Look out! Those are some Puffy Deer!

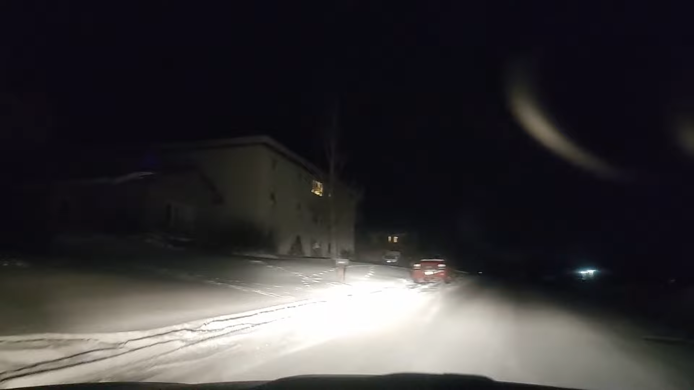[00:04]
I think that's a deer, yeah. I'm just thinking maybe it was an elk, but there's two of them right there. Oh, they're all, see how puffy they are?